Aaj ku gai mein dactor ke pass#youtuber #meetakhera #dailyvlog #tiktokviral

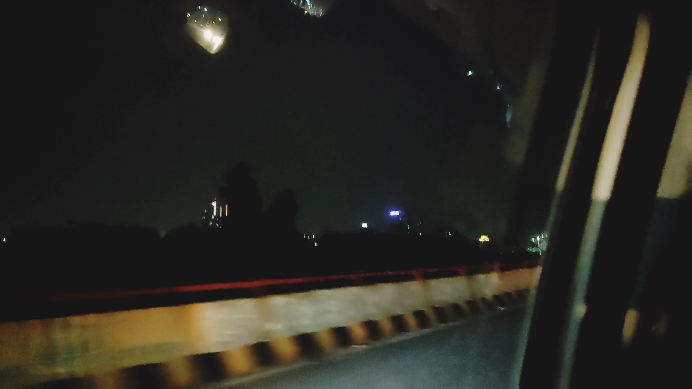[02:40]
और अभी हम लोग वापसी पे हैं देखो कितना अंधेरा पढ़